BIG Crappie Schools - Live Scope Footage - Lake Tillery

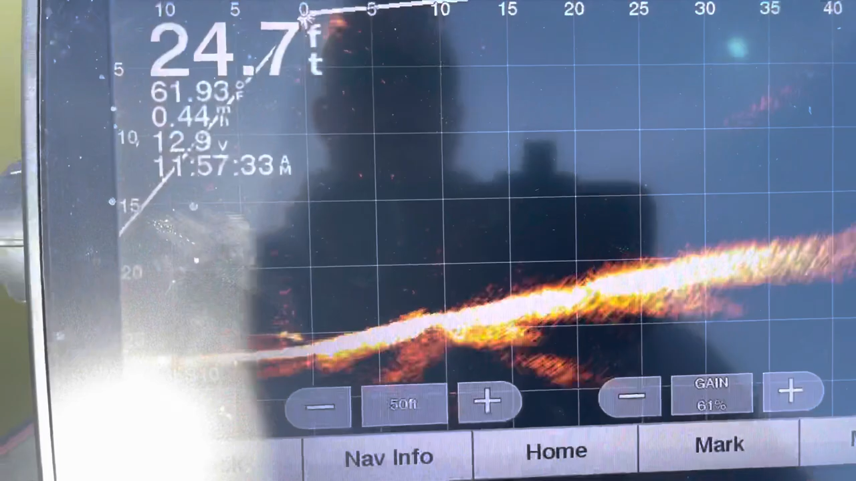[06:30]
On screen: depth 24.7 ft, water 61.93°F, speed 0.44 mph
But it ain't. It's a great big school of crappie, man. I've been following them around the last few minutes trying to steal.
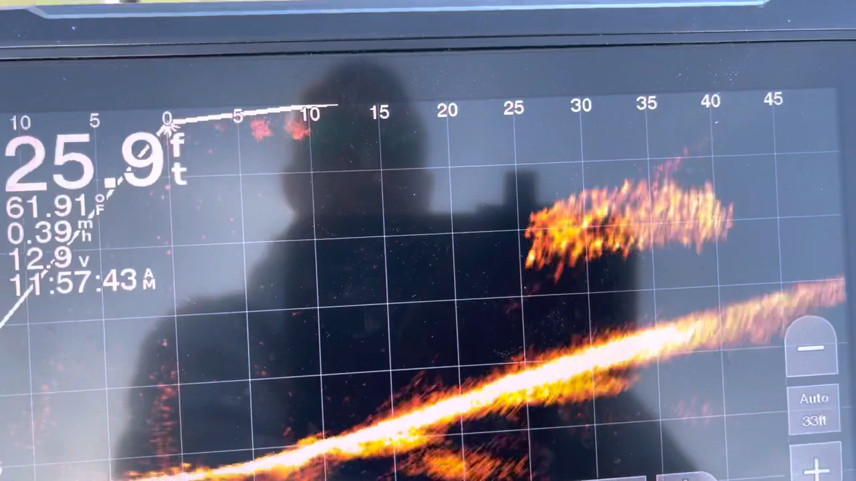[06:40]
On screen: depth 25.9 ft, water 61.91°F
They got up underneath the boat one time. Man, this is incredible.
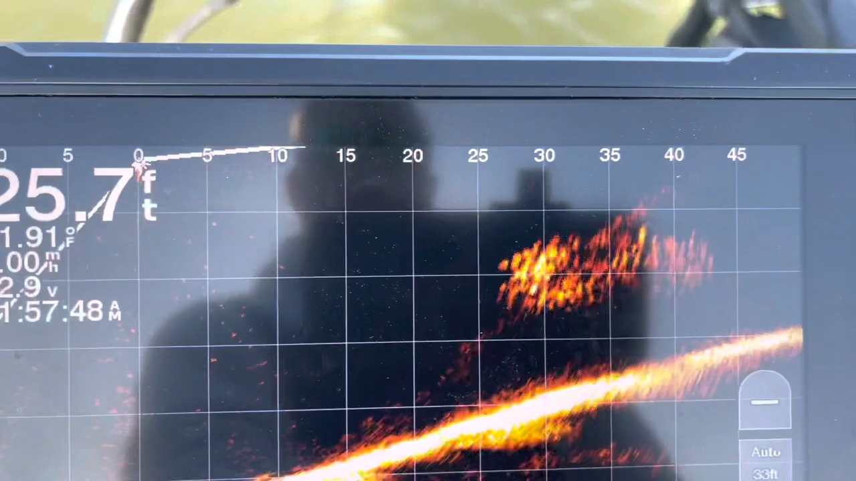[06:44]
Just hanging out here on a flat.
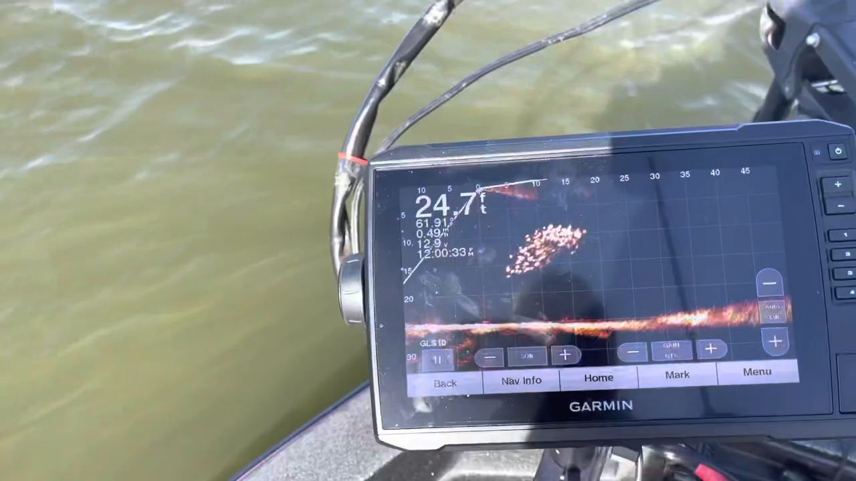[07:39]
On screen: depth 24.7 ft
Look at them right here in front of me, y'all.
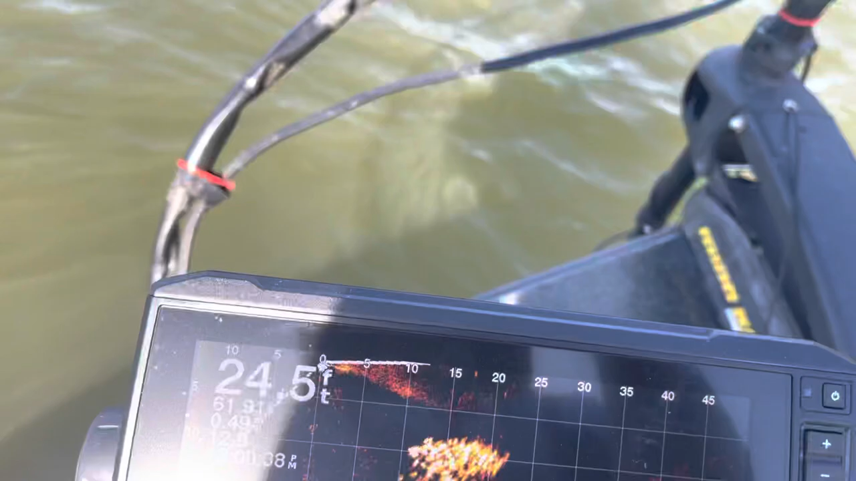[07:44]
On screen: depth 24.5 ft
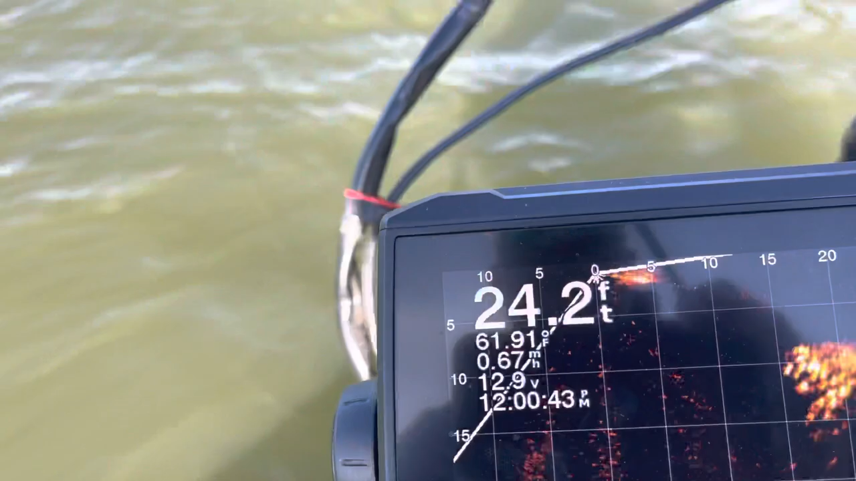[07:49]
On screen: depth 24.2 ft
Starting to move away from me.
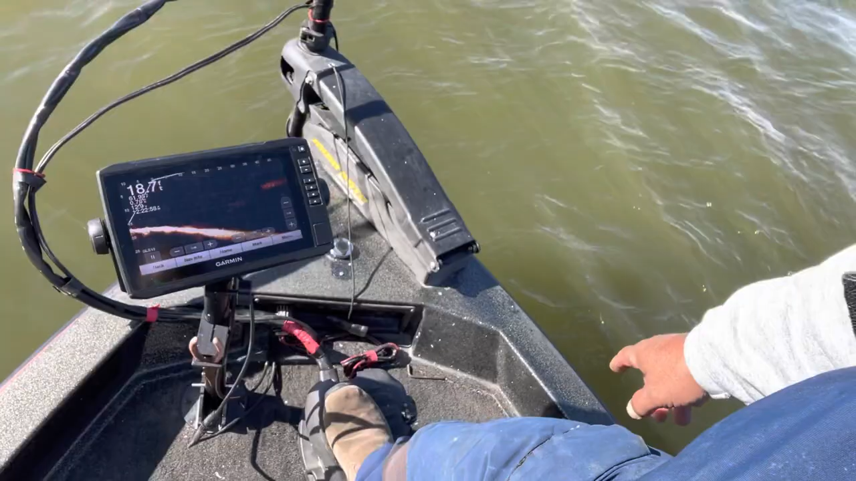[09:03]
See him, there's a good one out. Just move and see how fast they're
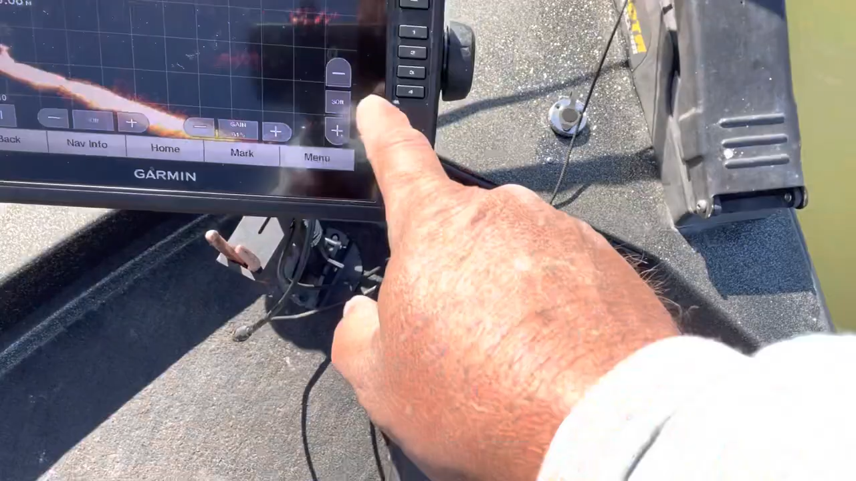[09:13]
moving.
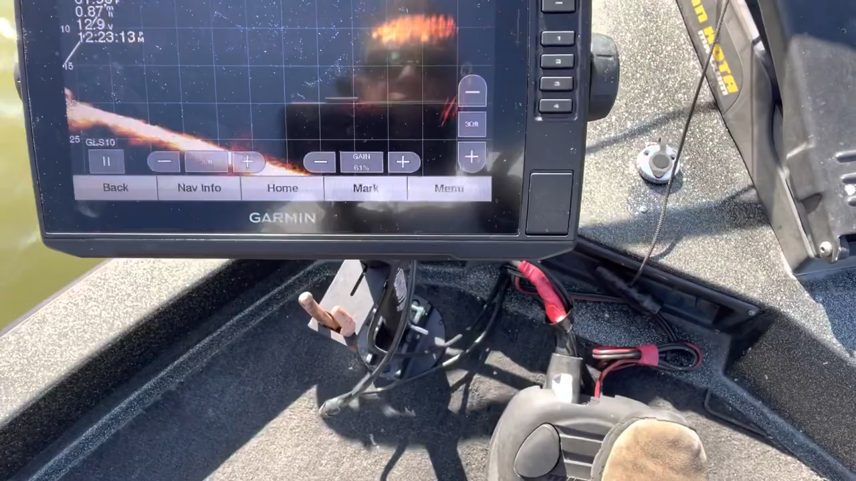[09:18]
If you never get them to sit down, you can catch them. Out. Water's moved up to 61, 27. They're coming right at me now.
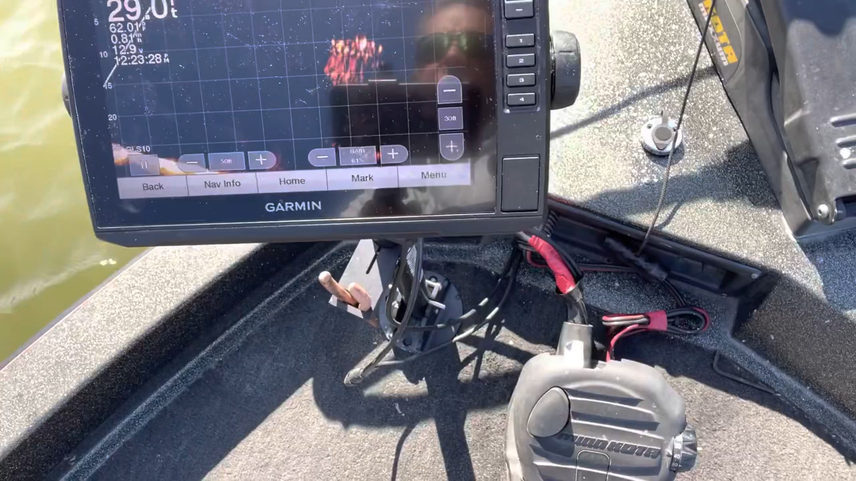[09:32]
Big school of crappie right there, man.
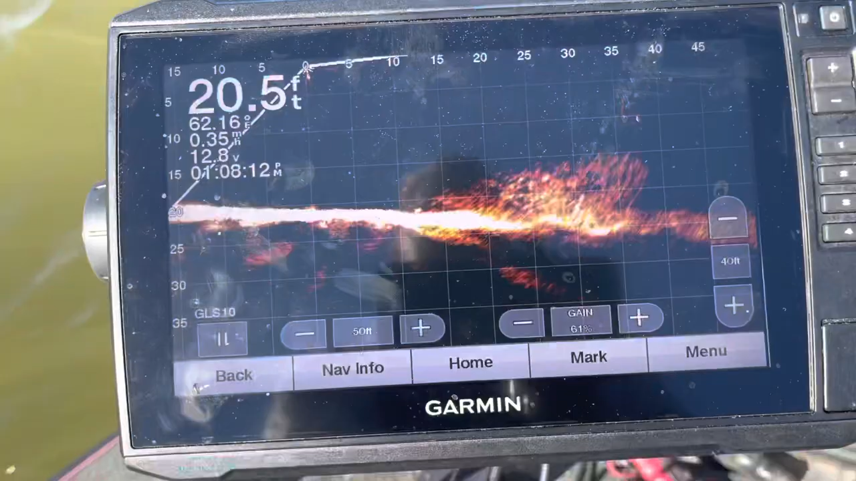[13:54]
On screen: depth 20.5 ft, water 62.16°F
This one of the glare's terrible. But there's a little piece of it the fish are staying on.
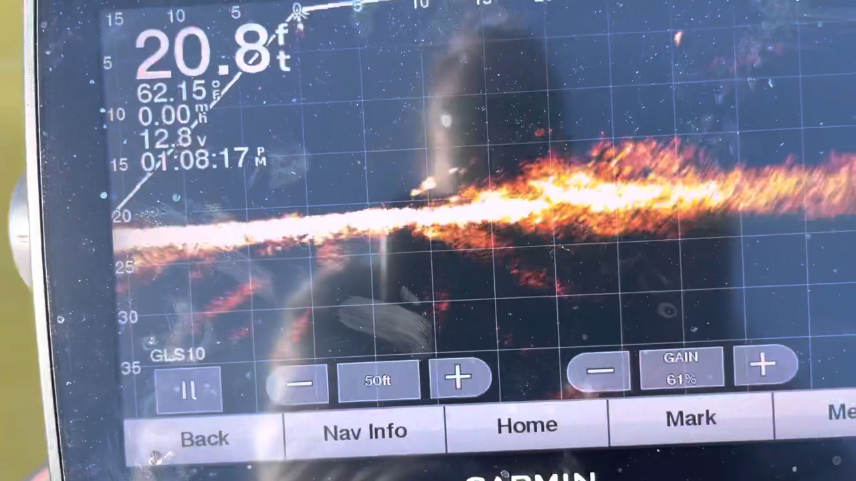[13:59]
On screen: depth 20.8 ft, water 62.15°F, speed 0.00 mph
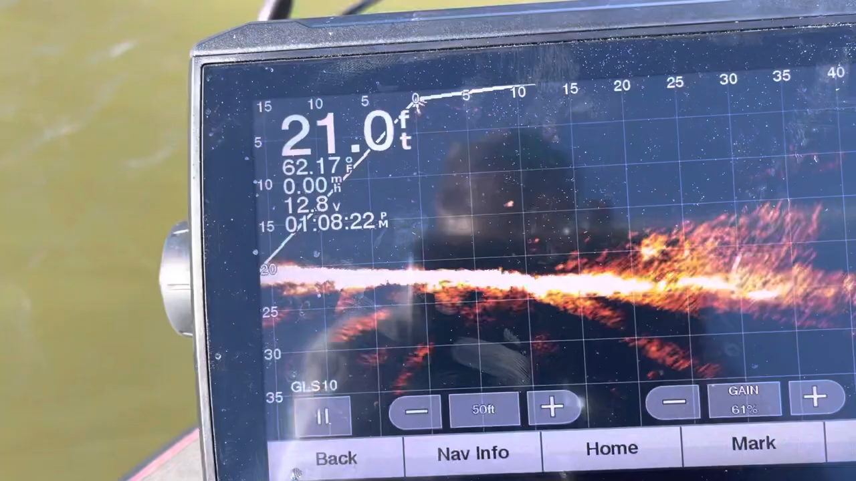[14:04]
On screen: depth 21.0 ft, speed 0.00 mph
I need to get closer to it. But anyway, you can see it.